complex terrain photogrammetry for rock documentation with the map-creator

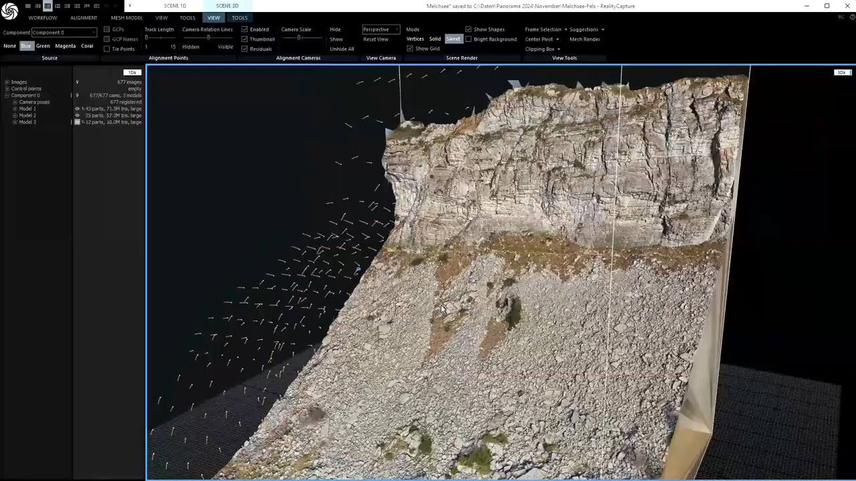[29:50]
For this mission, I use a simplified model here with 10 million triangles. The first result was 71 million, but that's too large to go further in Blender. It's too complicated, and even with 10 million we get very high accuracy and a super result.
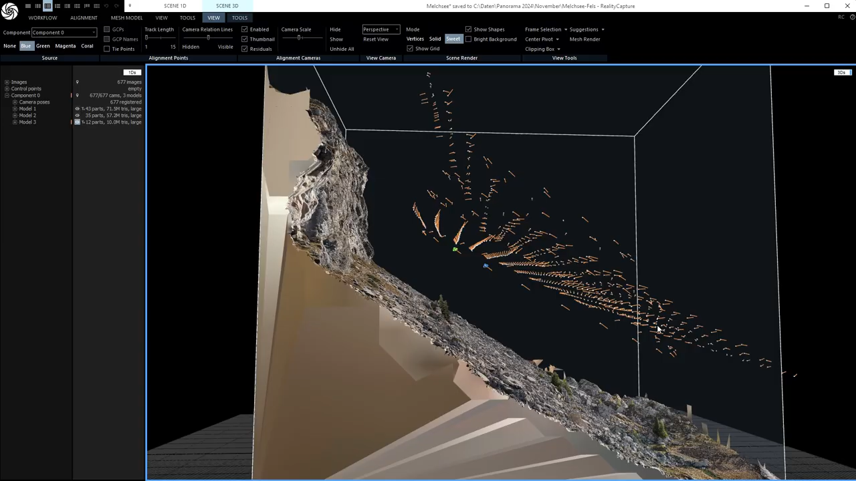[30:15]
What you can see here is one
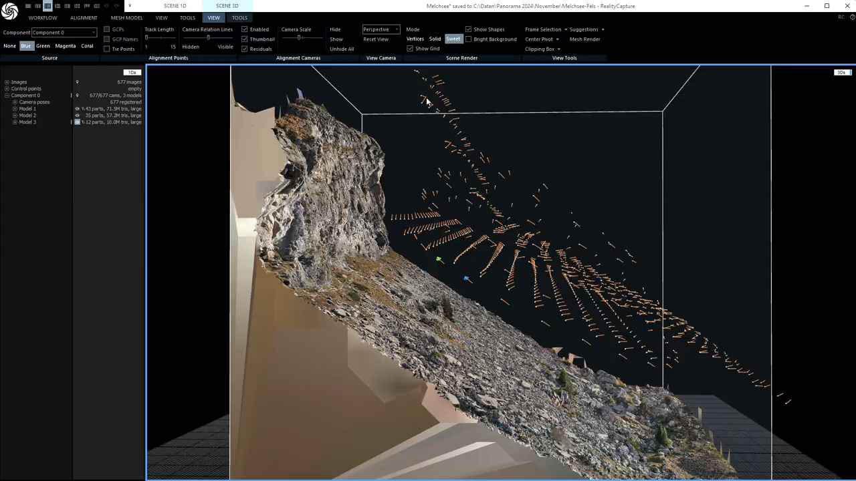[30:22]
triangulated mission, one polygon mission who is put on a surface from elevation, and one helix mission to complete all the view details.
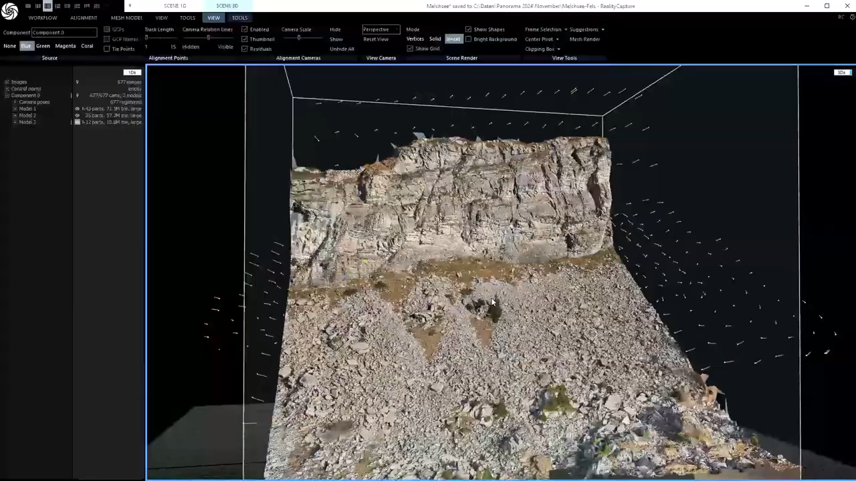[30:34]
So let's a little bit zoom in to see what we get here.
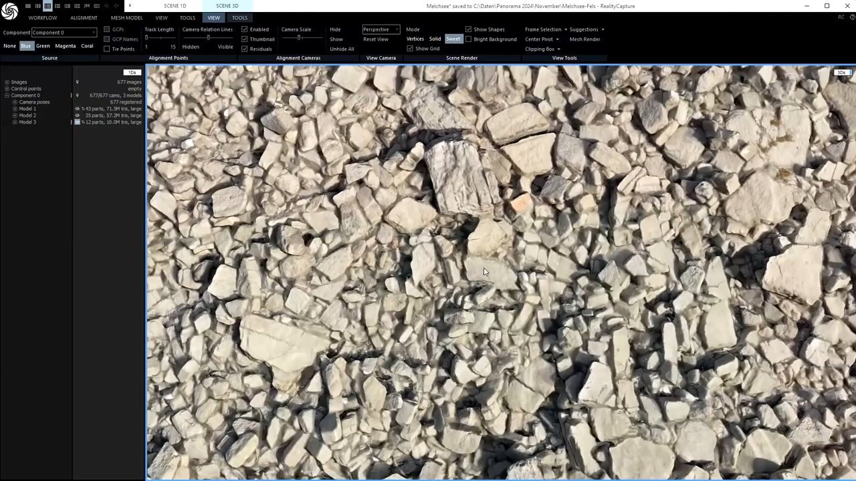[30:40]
We can see each stone, even with a simplified model from 10 million triangles.
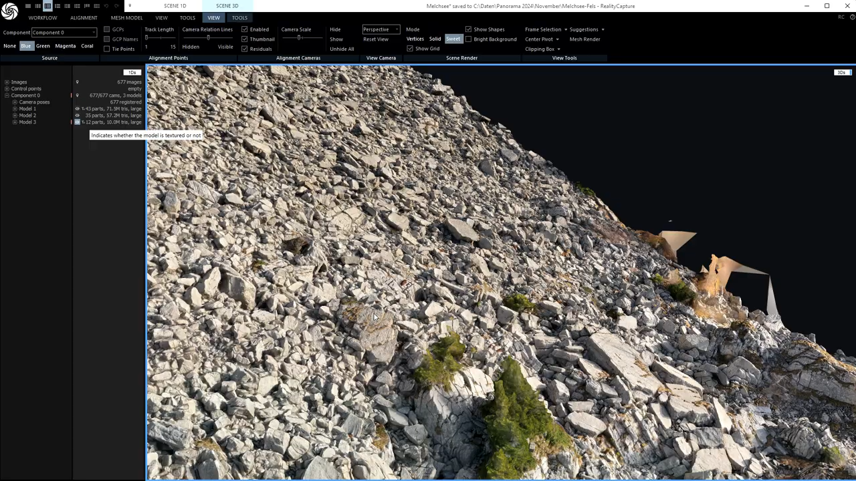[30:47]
So it's very precise what we get here.
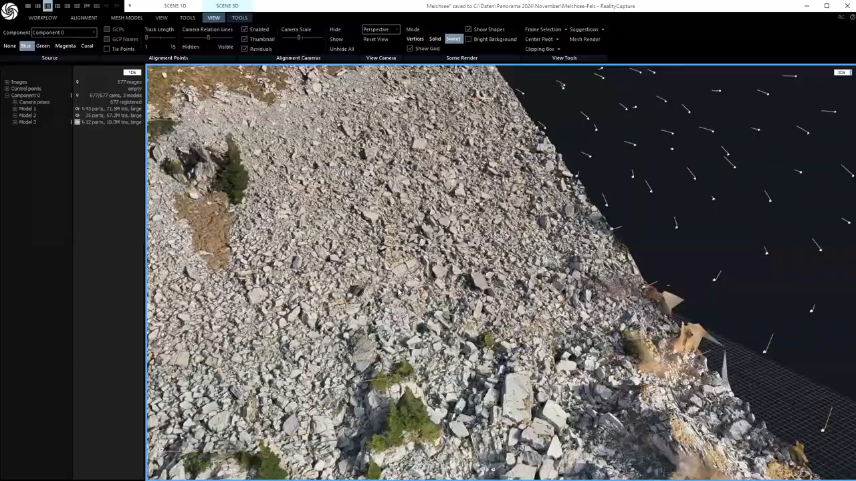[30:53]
And as you can see, it's only possible if you follow the Terra
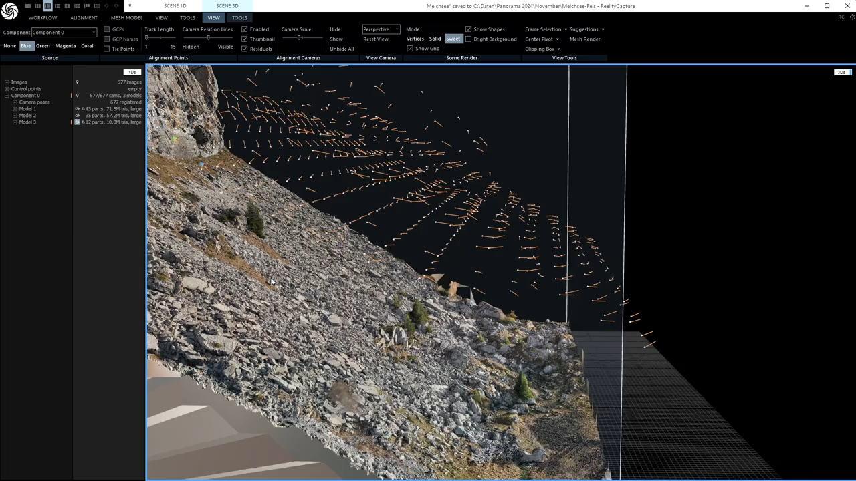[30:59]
to document rocks like that. And that's something important today with the climatic change.
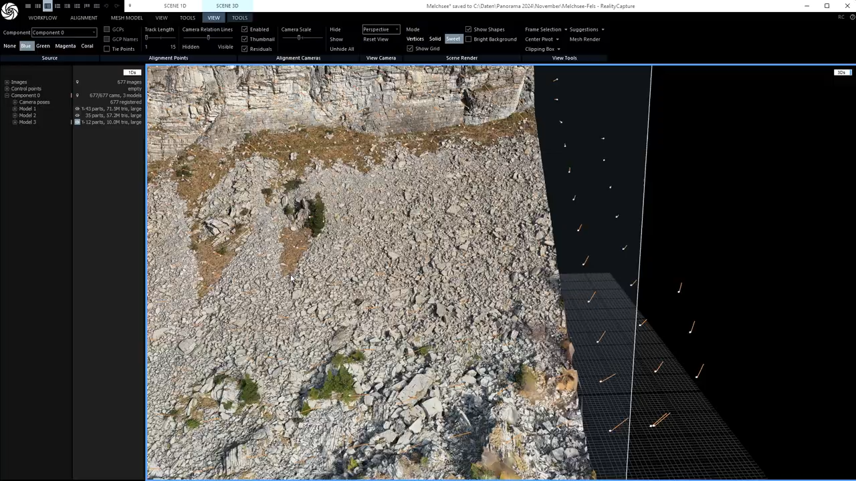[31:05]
We have each year more and more rockfall in the mountain massifs, and that's very important that we can document them very precise with photogrammetry, even with easy drones like the Mavic 3.
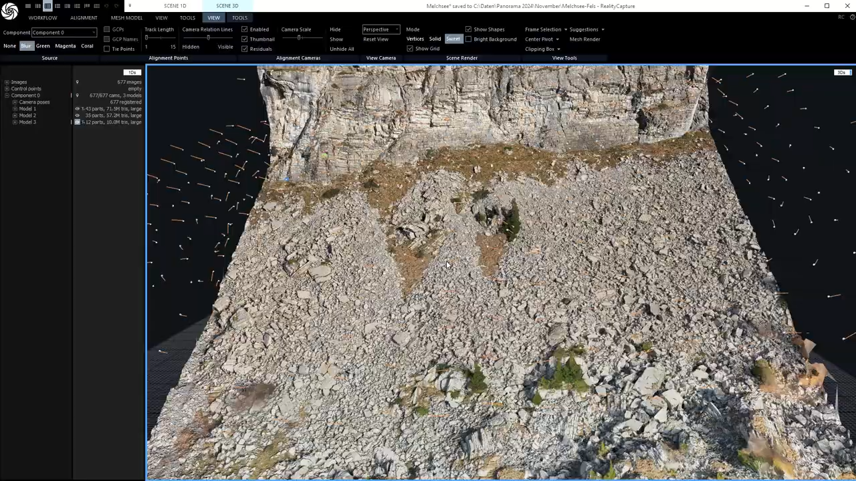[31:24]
So this was done with the Mavic 3 with DJI Fly app. I hope this video was useful. Thanks for watching. Until the next time.